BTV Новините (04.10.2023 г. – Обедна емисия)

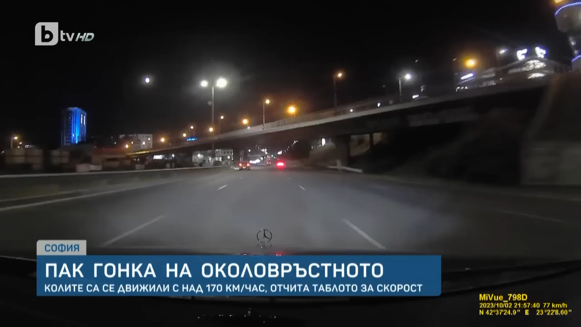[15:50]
Така прохвучават спортните автомобили в понеделник вечерта. Диана Русинова дори не ги забелязва в огледалото. Просто усетих как прохвучаха покрай мен. Веднага подадох сигнал на 112.